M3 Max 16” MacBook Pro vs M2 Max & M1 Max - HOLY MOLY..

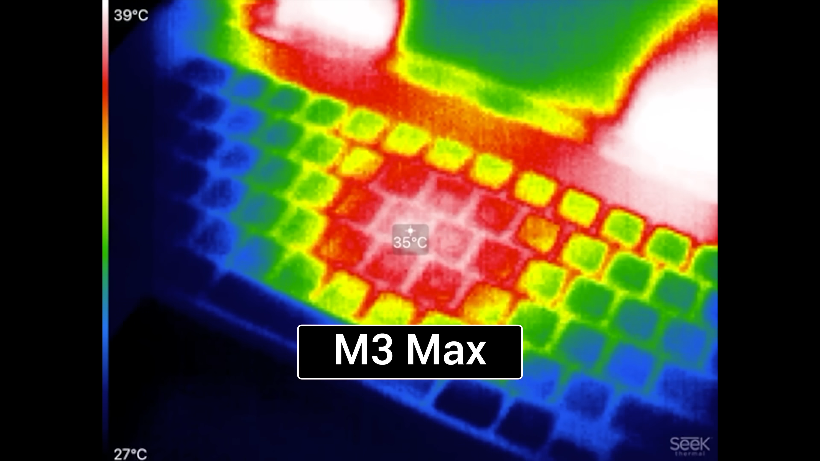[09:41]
On screen: spot 35°C, scale top 39°C, scale bottom 27°C
and wow only 35 degrees as a hot spot where the chip is located and look at the amount of heat
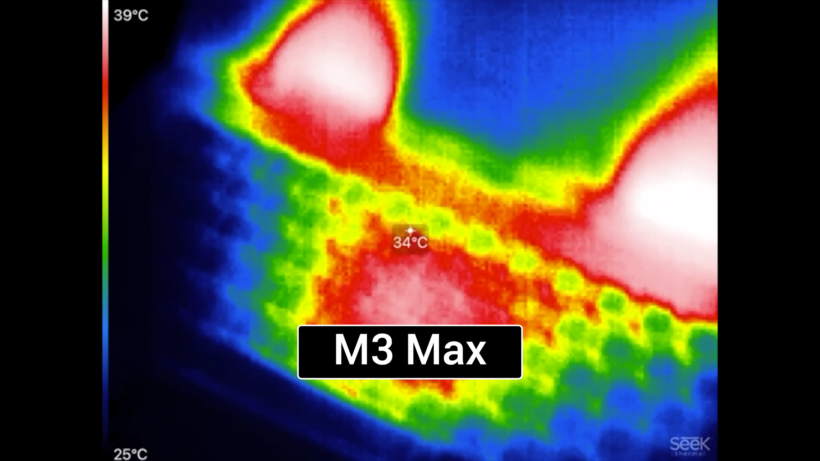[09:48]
On screen: spot 34°C, scale top 39°C, scale bottom 25°C
right here 38 degrees right there on the display because
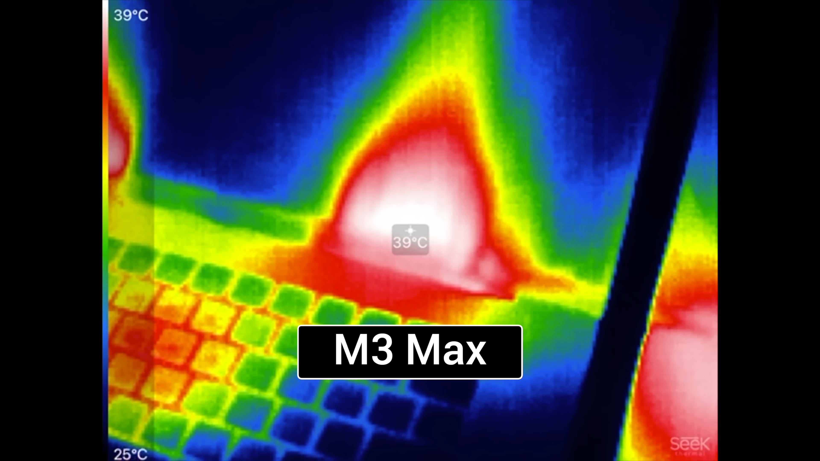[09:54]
On screen: spot 39°C, scale top 39°C, scale bottom 25°C
that's where the fans are blowing out 39 degrees on that spot with the dual fans
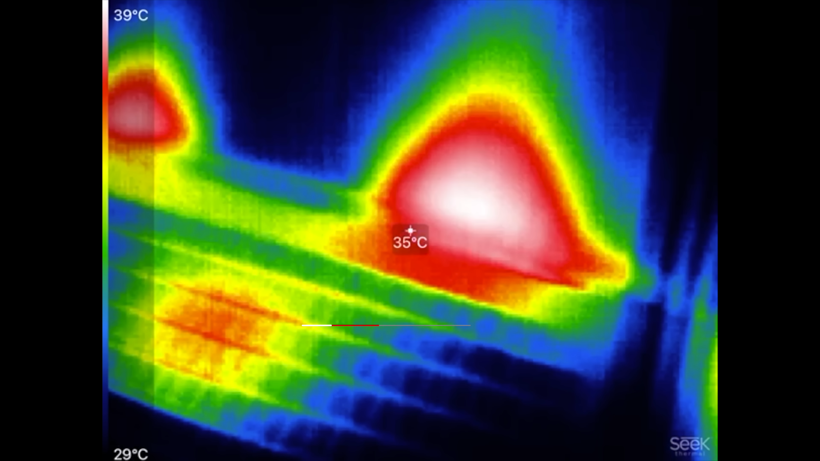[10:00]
On screen: spot 35°C, scale top 39°C, scale bottom 29°C
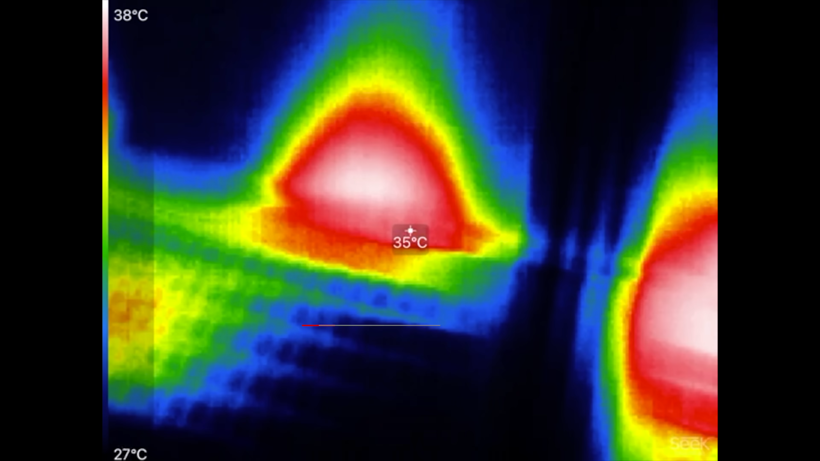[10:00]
On screen: spot 35°C, scale top 38°C, scale bottom 27°C
let's check this thing out 40 degrees celsius hot spot so it is a little bit hotter on the chip itself and also 41 degrees on the
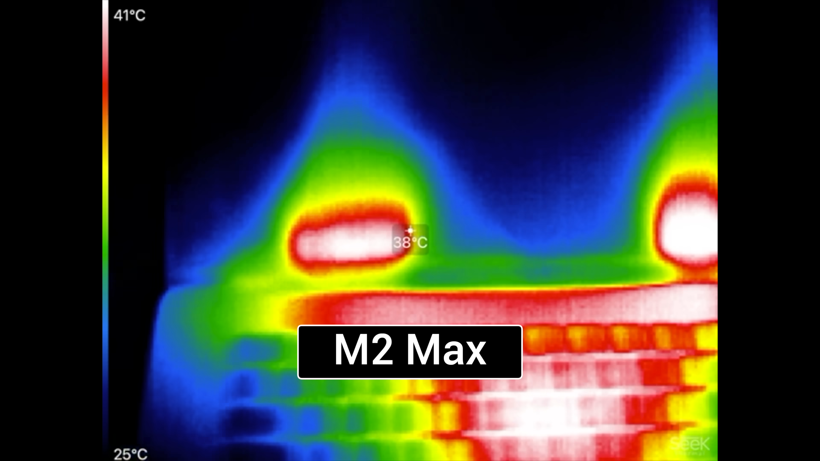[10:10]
On screen: spot 38°C, scale top 41°C, scale bottom 25°C
display so it looks like the m3 is doing a killer job at keeping the chip cool there you go we have our scores and